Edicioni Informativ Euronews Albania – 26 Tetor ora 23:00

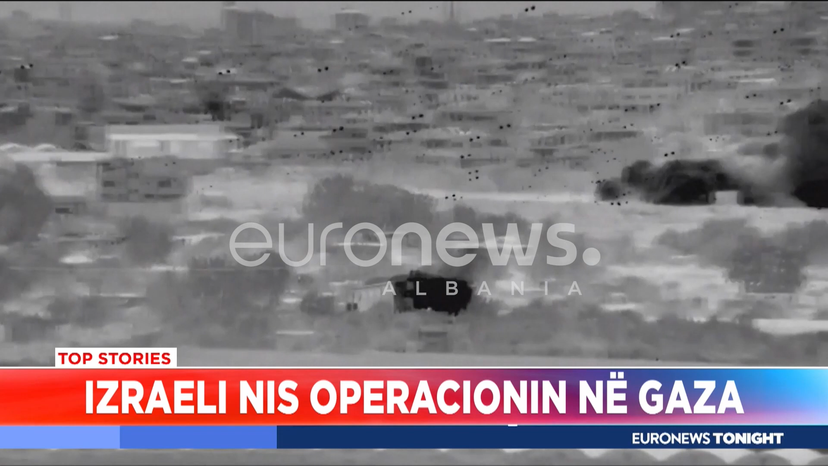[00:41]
U shtrija Izraelit ka njësur operacionin e partokësor në Gaza, një sift luftarake ka ngoditur disa bazat të celulave të Hamas.